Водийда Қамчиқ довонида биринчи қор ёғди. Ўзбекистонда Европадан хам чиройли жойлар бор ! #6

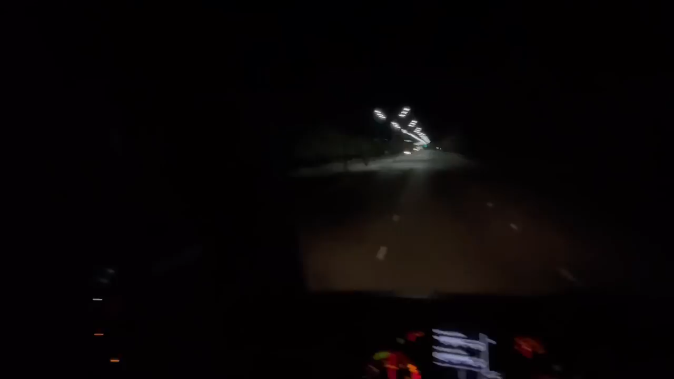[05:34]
Yo'q, faqat orqa taraf bo'lsin, tun taraf emas. Toshinga qarab yo'lga chiqib oldim hozir. Biron joydan ovqat yeyman, hozir tuyani yeb qo'ysam kerak. Sveti yondi yana. Через 600 метров поверните направо. 600 метрдан кейін оңға бұрылуш керек екен. Andijon postga yaqinlashib qoldim.
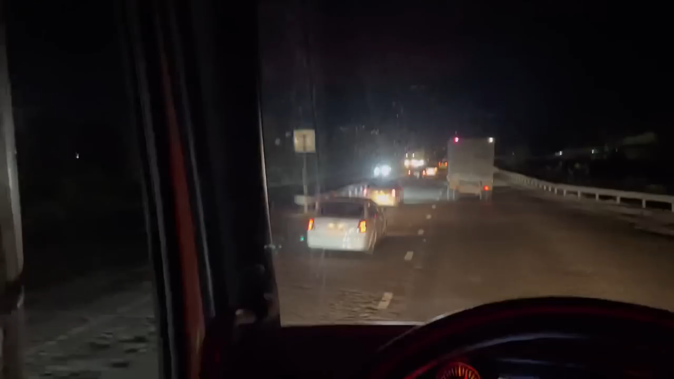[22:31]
Moshinalar shunchalik ko'p yo'l probka qaranglar, oxiri yo'q. Afg'oniston polosiga chiqa olmaydi. Oldinda kamas ketyapti.
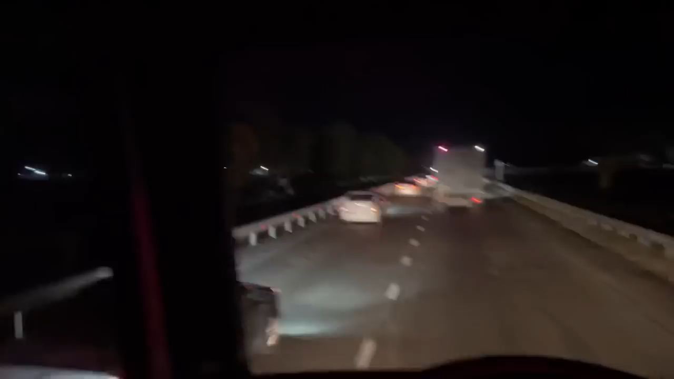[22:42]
Toshkentdan mana shu yerga kelganimgacha hozir 3 soat vaqt o'tdi. Gap yo'q. Toshkentdan chiqib olganimcha mana bu erkin postdan
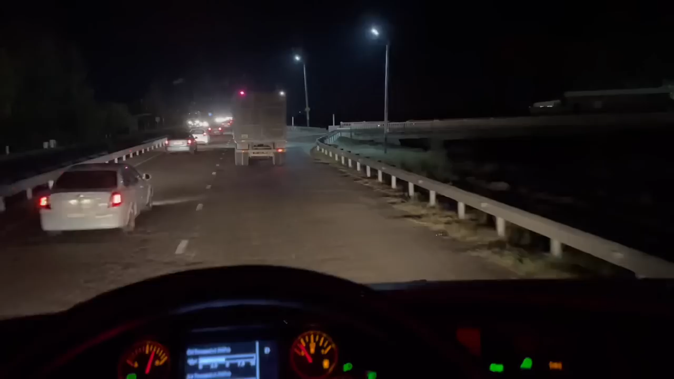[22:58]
Orom oldigacha ham probka edi, keyin mana 3 ta 5 gacha ham probka edi. Shunchalik mashin ko'p, shunchalik mashin ko'p. Oxiri yo'q mana.